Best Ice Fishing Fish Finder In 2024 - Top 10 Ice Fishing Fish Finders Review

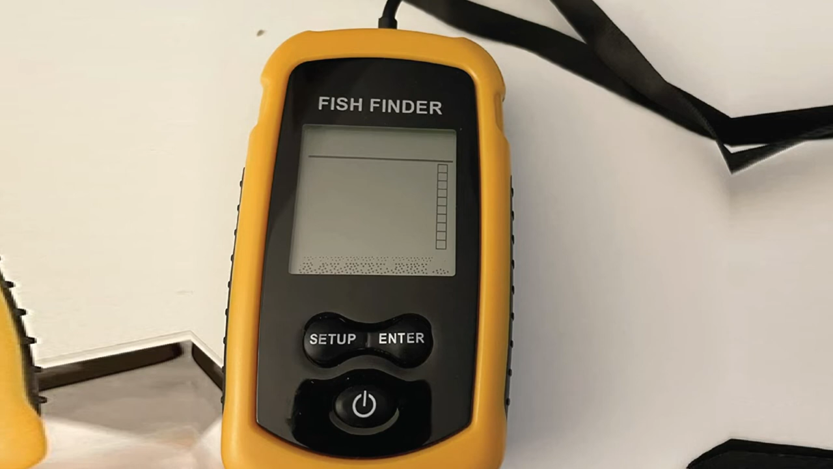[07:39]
It can operate at a depth range of 3 to 328, and this makes it well-suited for different fishing environments such as lakes, rivers, or oceans.
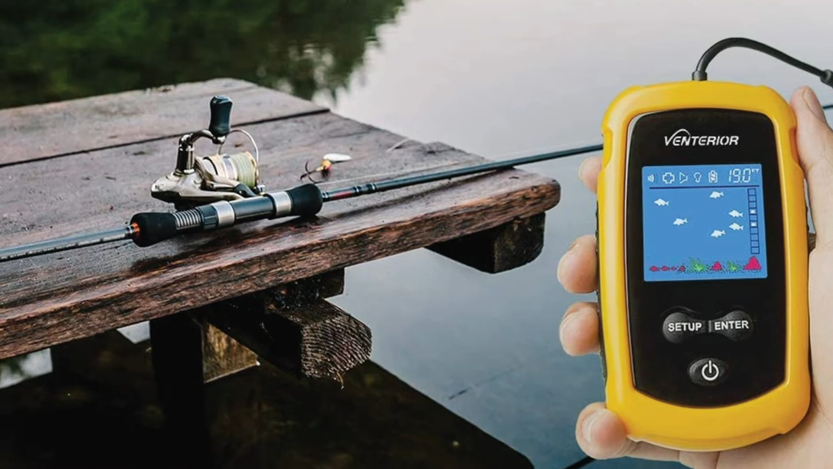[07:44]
This fish finder has five sensitivity levels, and when it is low sensitivity, it only provides data on the large fish species.
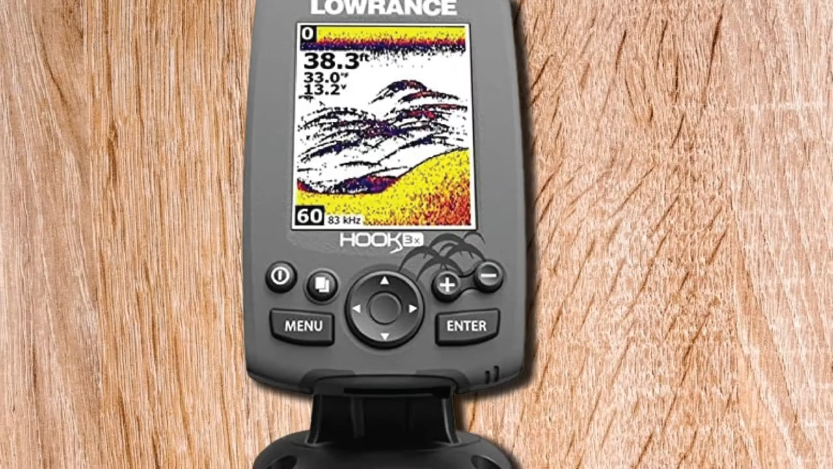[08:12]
On screen: depth 38.3 ft
Anyone would appreciate having a versatile fish finder that you could use in different fishing environments. Well, that is precisely what you would get with the Lawrence Hook 3X Fish Finder, which is easy to set up and operate, and this makes it ideal for beginners too. What we like about it. First, this device features a broadband sounder that makes it a highly detailed fish finder.
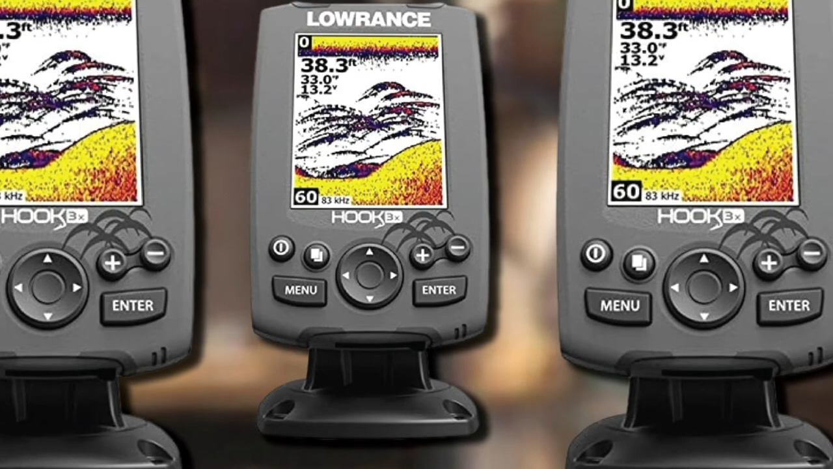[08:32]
On screen: depth 38.3 ft
This sounder helps in spotting fish, providing information on the bottom contour, sensing the water temperature, among others. There is also the dual sonar frequency of 83KHC and 200KHC, whereby you could switch between the two depending on the information that you need from the device. You should have an easy time reading all the information that the Hook 3X Sonar gives out due to the 3.5
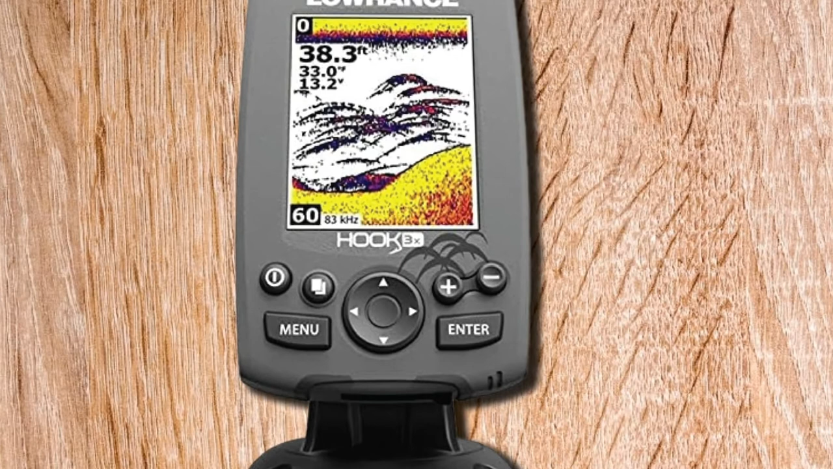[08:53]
On screen: depth 38.3 ft
color screen with a resolution of 320x240 pixels. Further, the display is a backlight that makes it possible to read the information in direct sunlight or darkness.
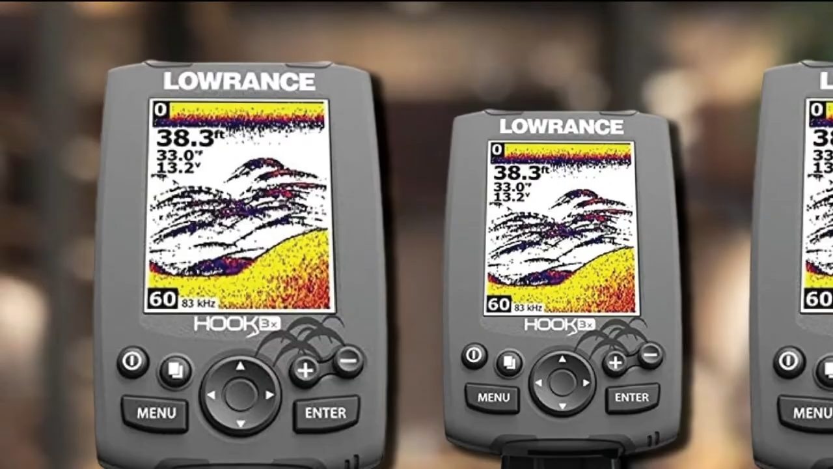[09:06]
On screen: depth 38.3 ft
The unit is also lightweight, and therefore you should have an easy time moving around with it.